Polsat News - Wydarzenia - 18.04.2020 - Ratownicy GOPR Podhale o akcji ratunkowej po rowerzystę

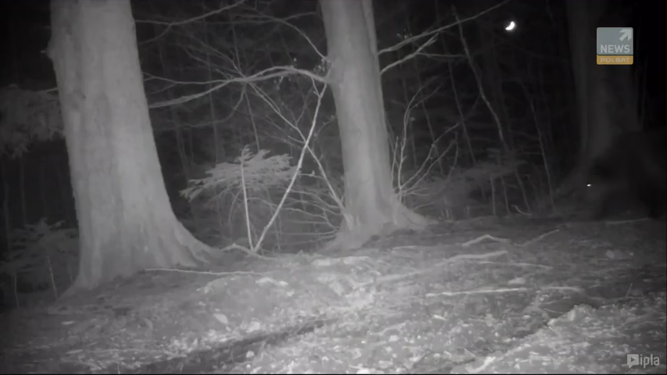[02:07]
A spokój i cisza ośmielają dzikie zwierzęta. Foto pułapka z Babiogórskiego Parku Narodowego ostatnio przyłapała niedźwiedzia,